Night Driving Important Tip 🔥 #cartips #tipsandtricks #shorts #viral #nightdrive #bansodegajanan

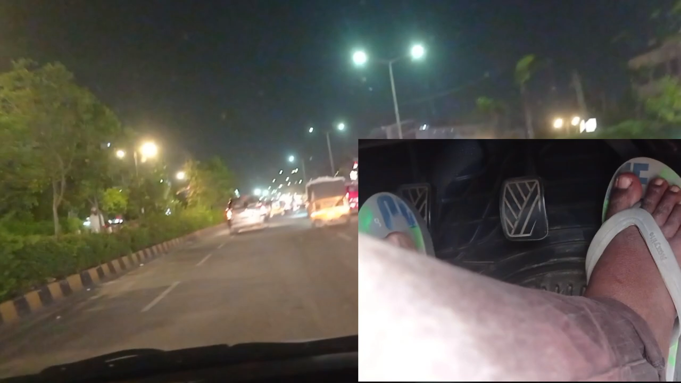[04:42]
लिया रोड पर चल रहा हूँ देखिए रोड पर आ गया हूँ मैं देखिए
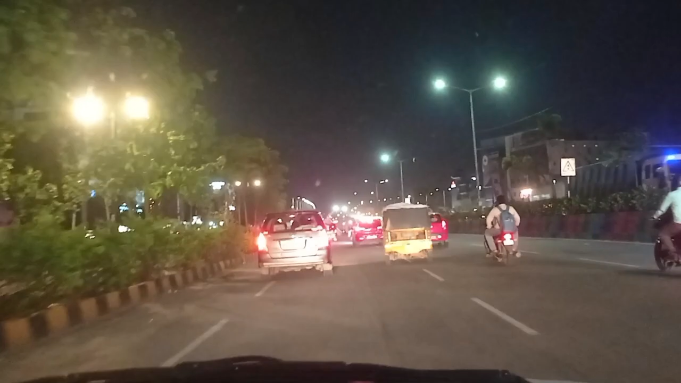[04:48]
कैसी ड्राइविंग हो रही है देखिए हैवे पर चल रहा हूँ मैं देखिए थर्ड गेर मेरा लग चुका है हो गया है थर्ड गेर डाल दिया है मैंने देखिए
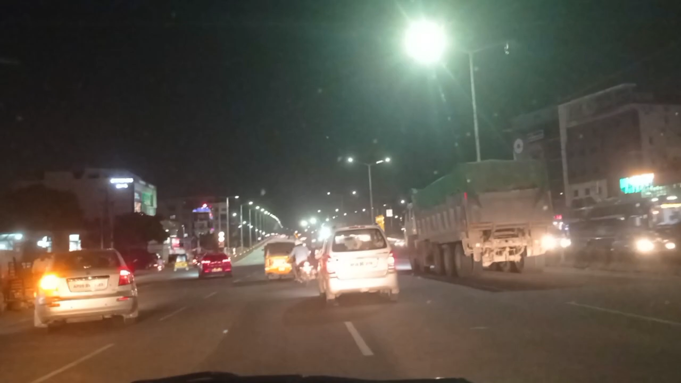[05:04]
यह देखिए देखिए नाइट ड्राइविंग जो होती है बहुत ही अच्छी होती है क्योंकि जब आपको आदत हो जाएगी अभी ने ने हो तो थोड़ी सी दिक्कत
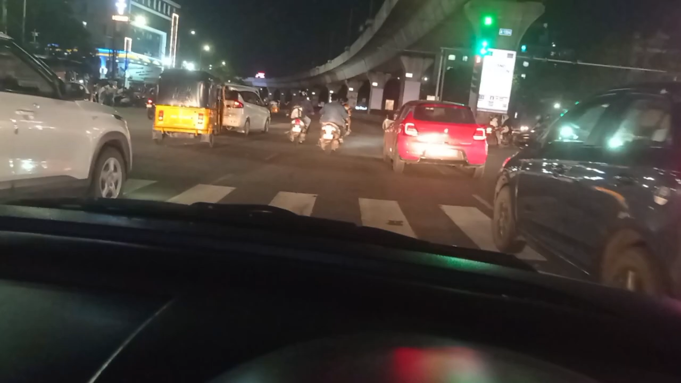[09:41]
पर मुझे सिग्नल आ गया है सिग्नल आने के बाद निूटल कर दिया हूं अभी निूटल करने के बाद मैंने फिर से फर्स्ट गेर लगा दिया है अभी
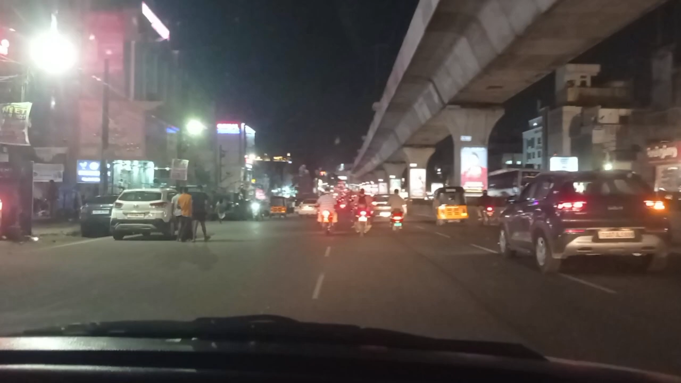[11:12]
से left ले लूँगा अब मैं यहां पर क्या करूँगा मुझे left जाना था आगे से पहले तो वहां पर road का कुछ construction work चल रहा था तो problem हो गई थी तो मैं थोड़ा आगे से left जाने वाला हूँ मैं अभी थोड़ा करीब आने के बाद 500 मीटर से मैं indicator जो है डाल दूँगा तो देखिए दोस्तो यह देखिए साम में आ गया है 500 दूर से है
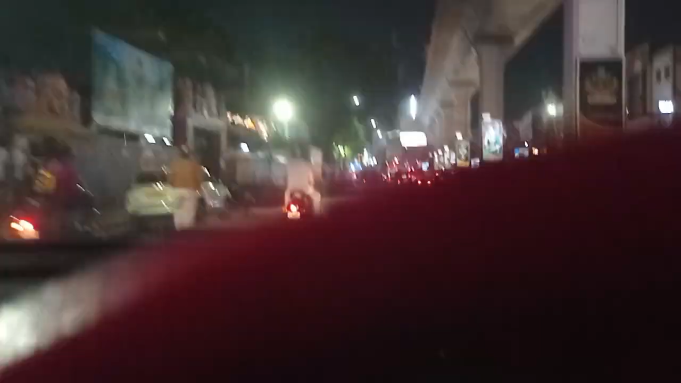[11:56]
देखिए और दूसरा लेफट आ गया मुझे और एक लेफट लेने का है और एक
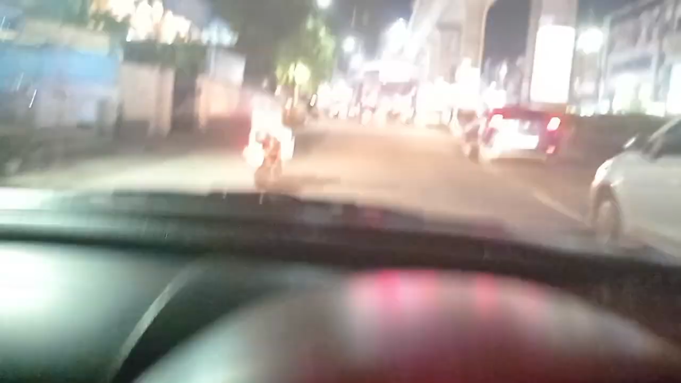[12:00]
लेफट मैं यहां से ले रहा हूँ देखिए स्ट्रीट में जाने वाला हूँ मैं अब में रोड से स्ट्रीट में जाने वाला हूँ लिफ्ट मैंने ले लिया
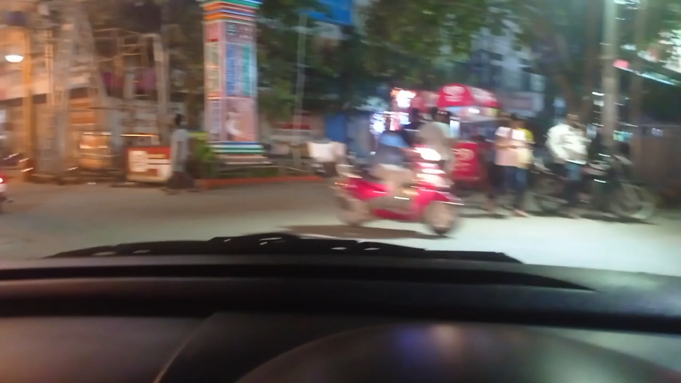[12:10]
है देखिए देखिए स्ट्रीट में आ गया हूँ सामें से